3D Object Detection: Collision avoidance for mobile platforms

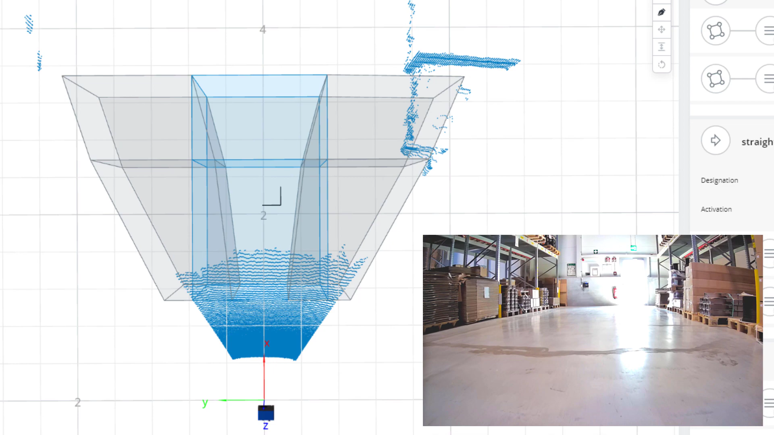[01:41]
Now with a 3D object detection app running, reducing speed or stopping the mobile platform is simply enabled.
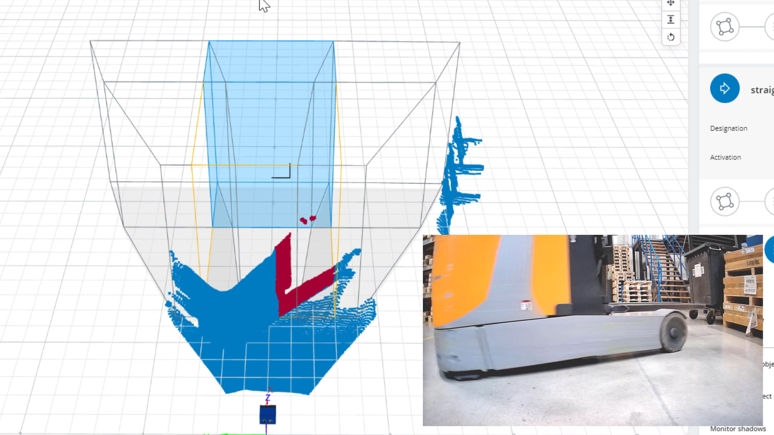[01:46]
As a result delivery delays and production downtime are reduced. Mobile platforms will work more productively.